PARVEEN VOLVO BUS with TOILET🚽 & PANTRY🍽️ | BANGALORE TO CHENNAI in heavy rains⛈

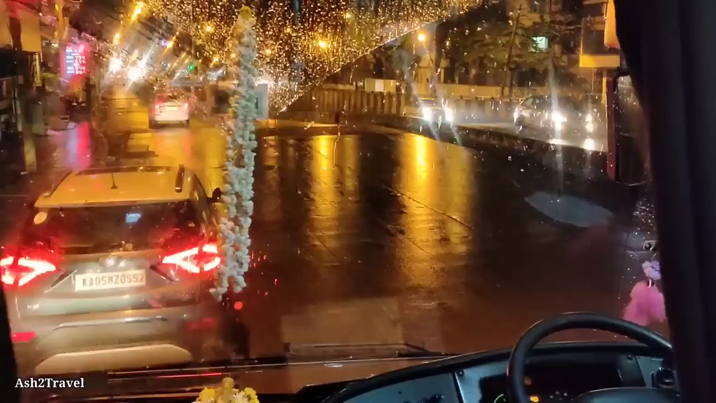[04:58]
अलग ही है यहाँ पे, मई के वेदर में बारिश.